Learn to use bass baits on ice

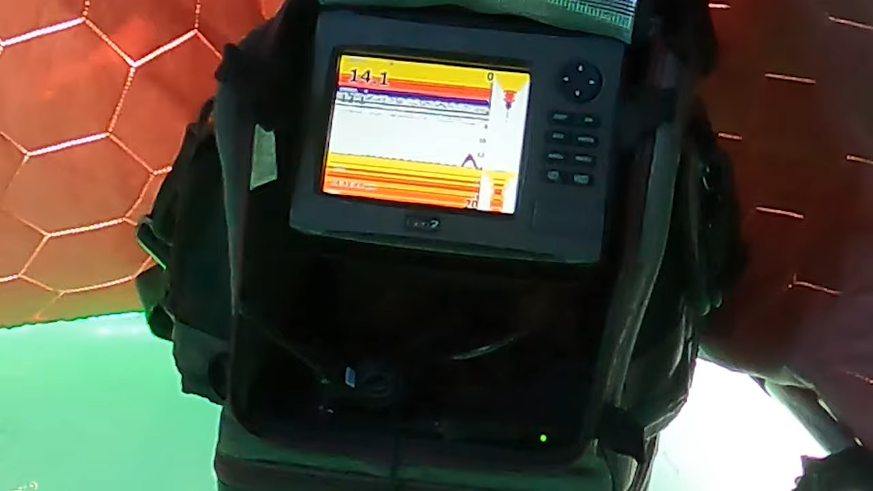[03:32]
Even with the sonar on ice, you can't see the finite movements necessary to hold a fish attention and get bit.